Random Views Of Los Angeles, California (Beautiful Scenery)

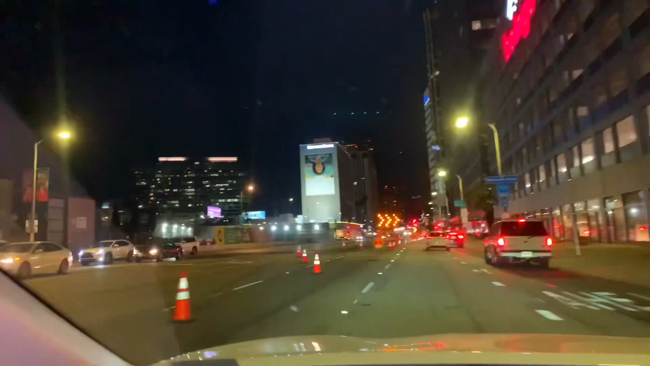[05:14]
I went at nighttime because I went past it. I was in Calabasas, so I had to ride past it.
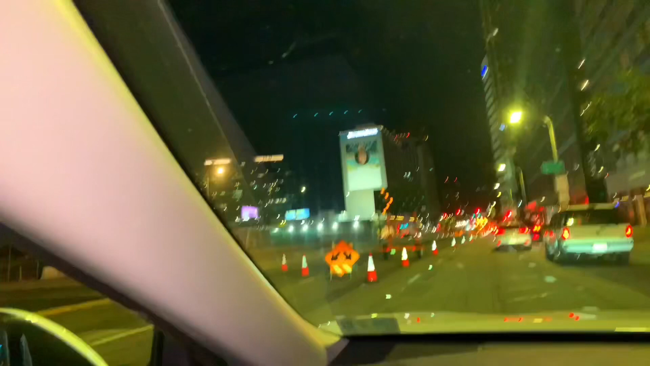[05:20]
I'm going to go at daytime. But, bro, what the freak, man? This is where all the hype be. This is where all the famous people be. No, like, I definitely had to come through here. I don't know where the Gucci store is and all that at, but I'm finna go around and try to find it.
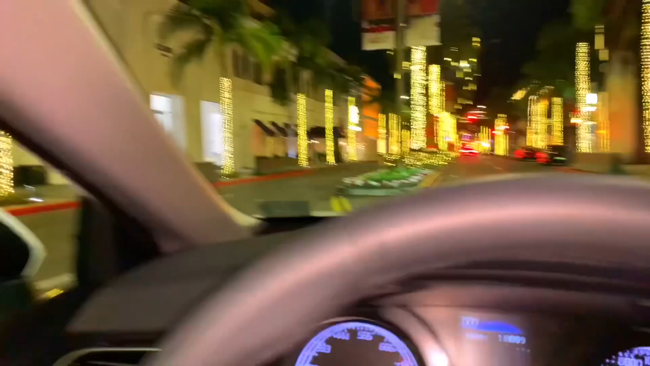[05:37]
Nighttime vibes in Beverly Hills. Like, I'm in it.
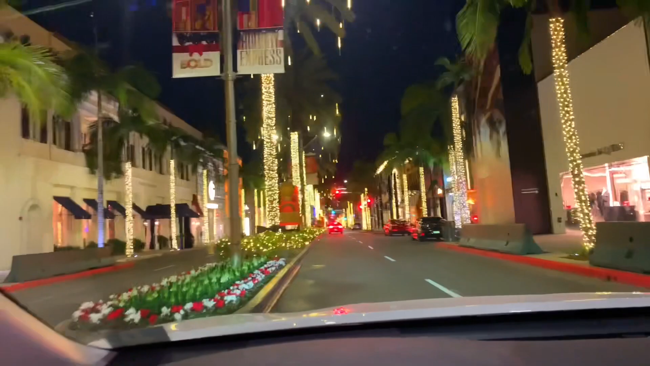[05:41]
Like, this the strip where everybody at. Alexander McQueen, Celine, Ralph Lauren, like, all the places to be. You know, but y'all get the gist of this, man. And the trees are humongous.
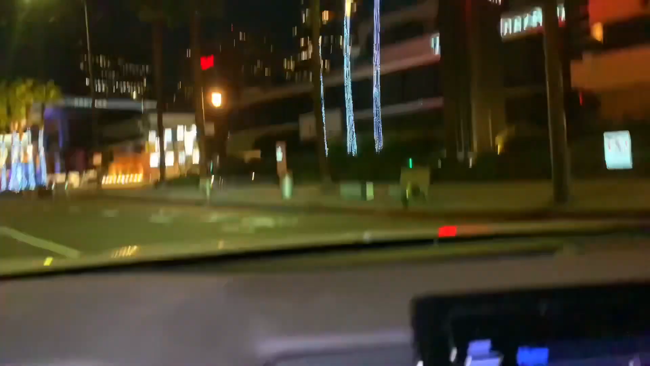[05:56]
Y'all, I didn't realize Beverly Hills got a mall too, boy.